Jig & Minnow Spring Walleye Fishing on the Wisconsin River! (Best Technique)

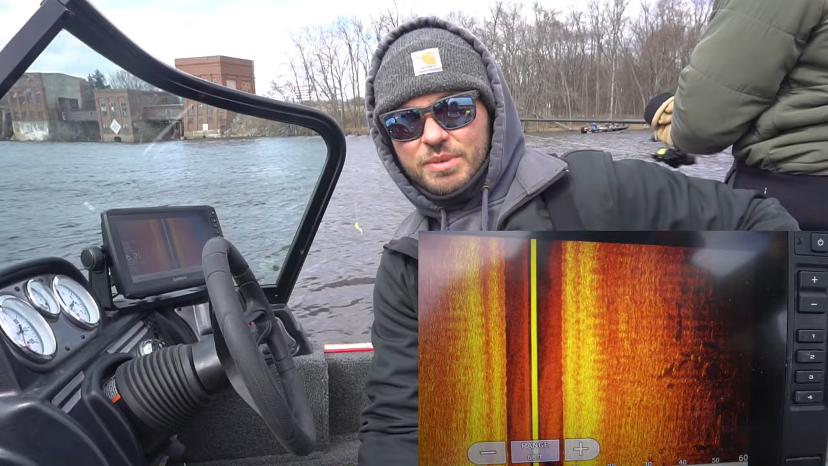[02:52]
imaging right now all the fish and basically what we're going to be doing is just taking our jigs and we're going to be casting out as far as we can and just dragging them hopping them